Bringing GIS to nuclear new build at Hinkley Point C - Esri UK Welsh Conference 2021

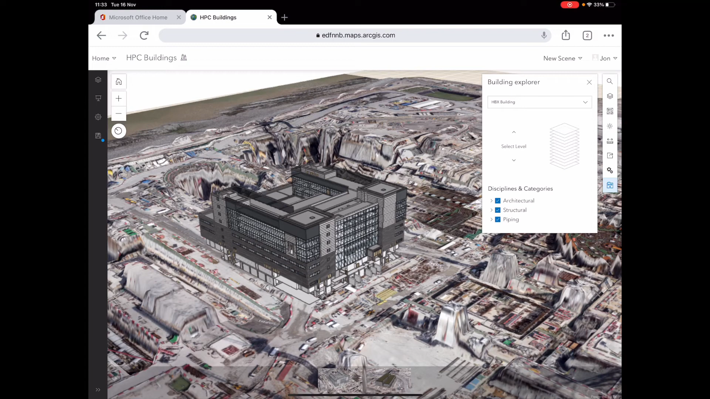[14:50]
So it's very nice, you know, that we've got all the GIS functionality and we can also bring in a 3D model. So this is a, this is a Revit model which has been brought in and very simply, you know,